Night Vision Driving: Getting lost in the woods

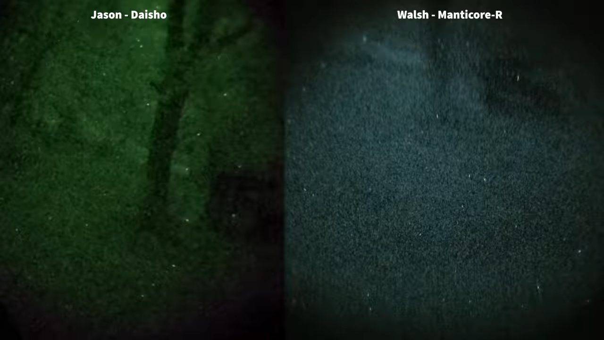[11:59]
So just go to the left of that tree I think this is the house to the left Is that a path? I think so I can't tell
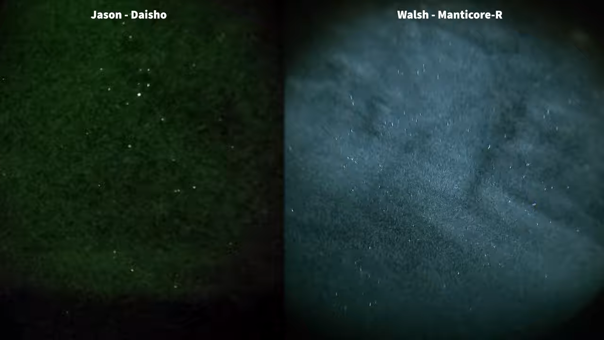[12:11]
Dude this is like This is crazy Look underneath your
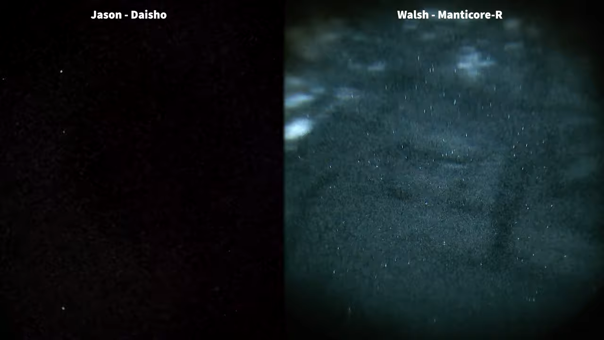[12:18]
nods And how dark it is Oh it's Yeah It's insane And so Something I want to tell people Is the canopy Right The canopy makes it crazy Because you've got some spaces Where you can see And
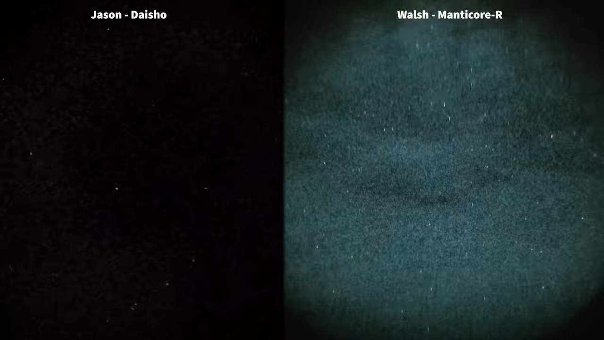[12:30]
some you can't see anything Yeah so here we are Like the canopy's not as bad as it was And you can see okay You can see the moon over there Or whatever that is And I think there's a trail to your left Yeah I see it Barely What's that to my right? Anything? Nothing? No bush Oh god I'm almost in the trees Oh yeah Like I'm It's all right I'm riding the bushes I don't think I'm on a trail anymore Nope I'm gonna stop
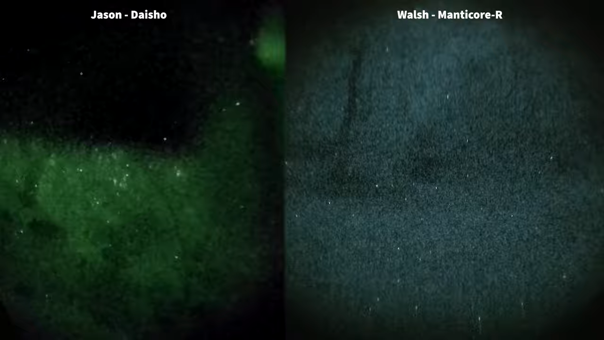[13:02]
Check Check where you are with your light Your light does a better job of Being able to To blast
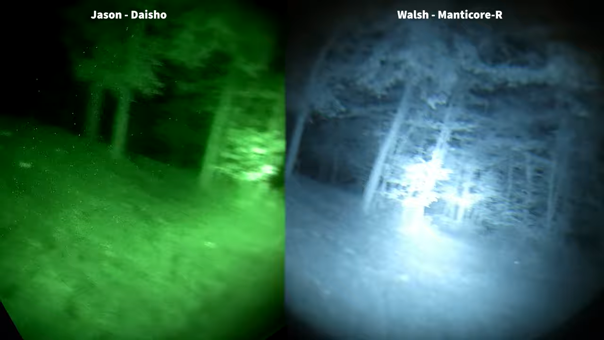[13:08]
I can't tell if this is a trail or not I think we need I think the trail is behind us
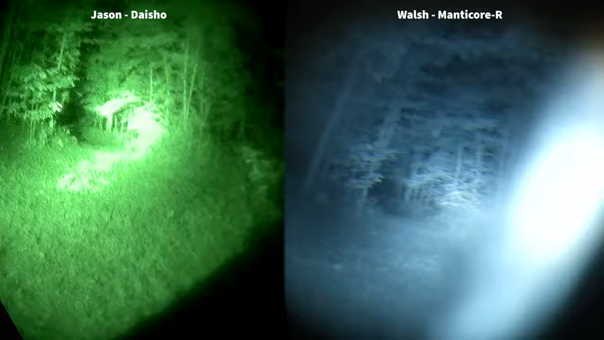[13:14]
I think you're right Is this anything? Okay you're going too far to the right You gotta You gotta Crank it to the left
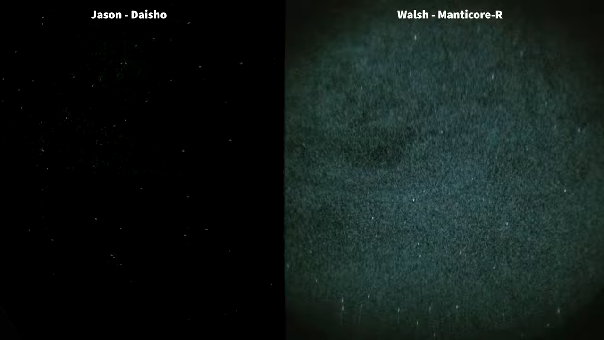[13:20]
I don't know where we're going Okay so stop Okay Let's get out and look I think this is a trail Yeah It looks kind of like one
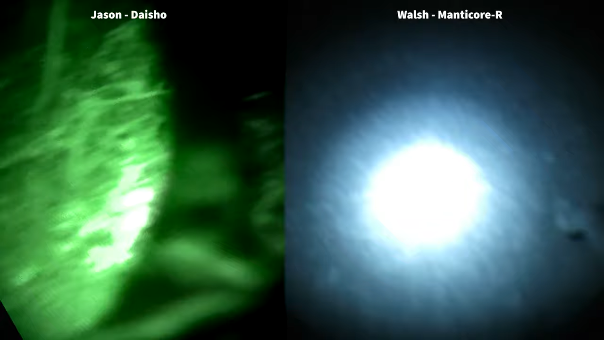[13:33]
I mean there's something down there
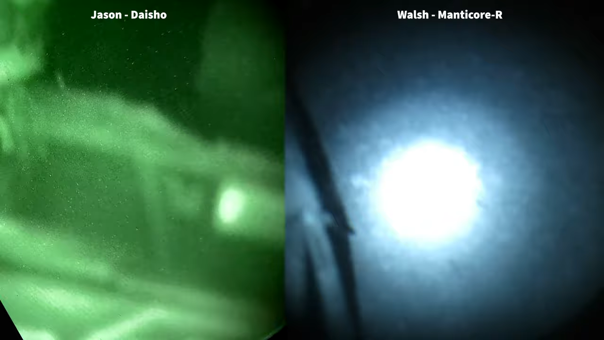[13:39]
Much worse When I look through the windshield Yeah
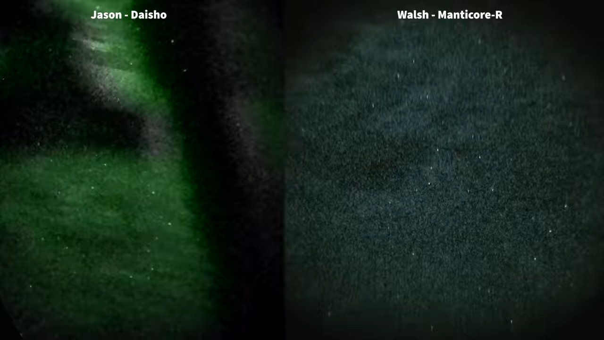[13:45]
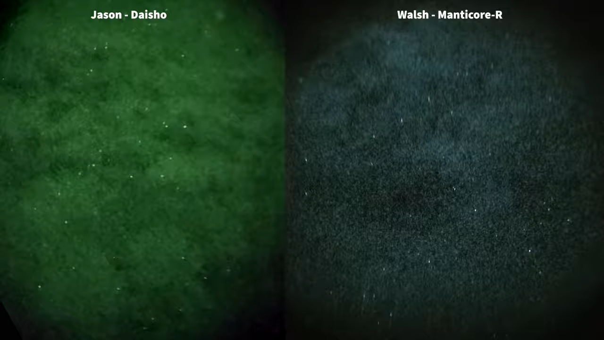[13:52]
I just don't want to like Run into nothing Yeah I know
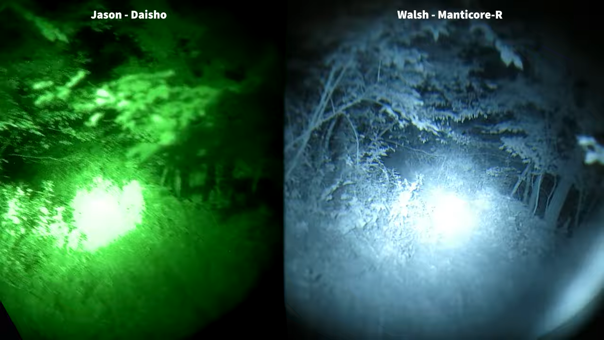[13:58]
I'm gonna have a harder time just making sense of what I'm looking at Right Ah trees
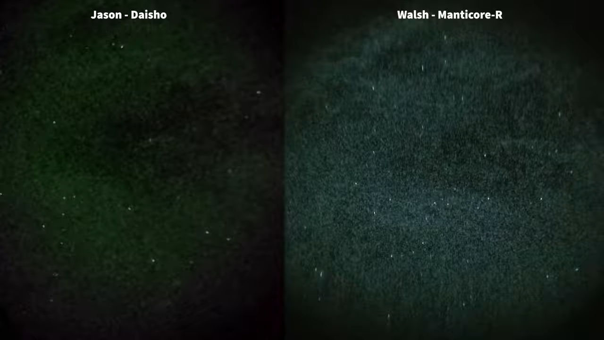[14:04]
To the left More to the left More to the left You're gonna be running into a pile of wood
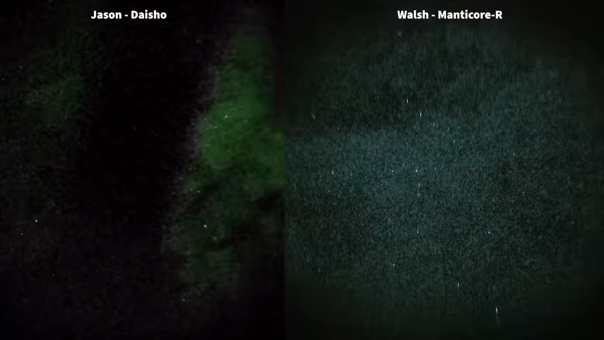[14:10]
Oops sorry Yeah it was like a pile of firewood over here Did we hit it? Nope
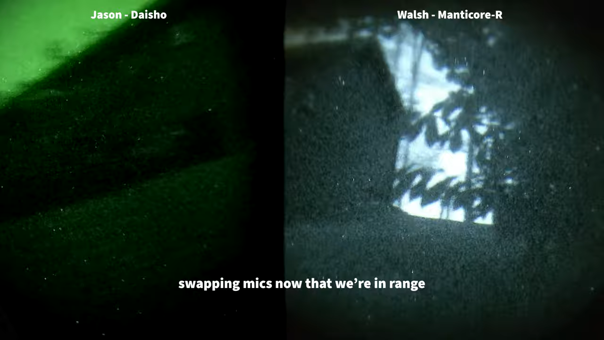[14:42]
I hope I'm not ripping his yard up Chris I think we went the wrong way
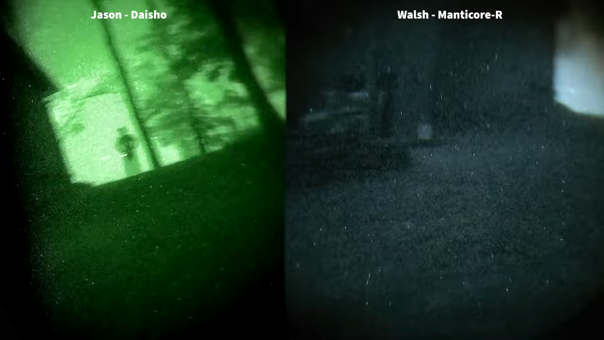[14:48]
Yeah I see it That's okay That's just Those are angry Those are angry hips Are you tearing my yard up?
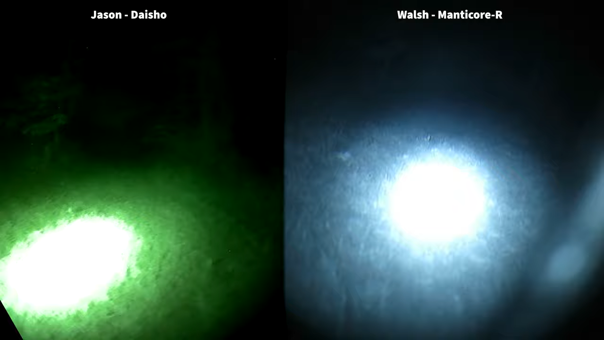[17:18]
We didn't know where we were Were we still on the path We had to kind of get out And check the Check where we were So it really shows If you don't know Where you're going
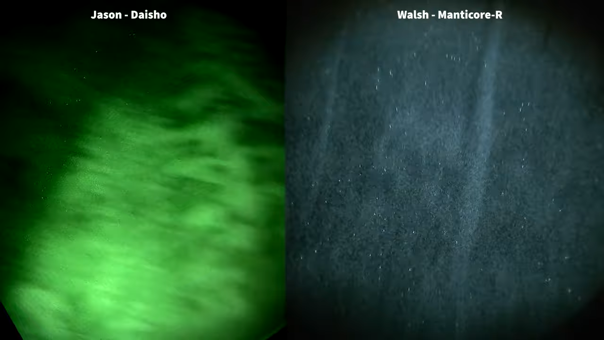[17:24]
You're just going to go Into an unknown territory Under night vision Good luck That's really challenging Now something else I noticed Was the windshield Is that something you're familiar with too